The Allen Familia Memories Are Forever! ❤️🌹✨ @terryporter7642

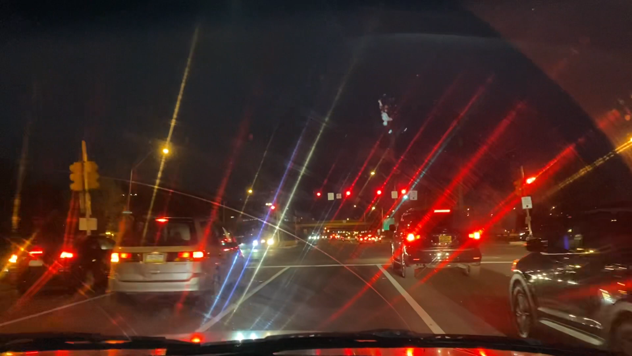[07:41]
You go through the light. Exactly. Did you see him go through the light? No, exactly. Cut that nigga off too. That's why he did that. He was coming down the block. I cut that motherfucker off.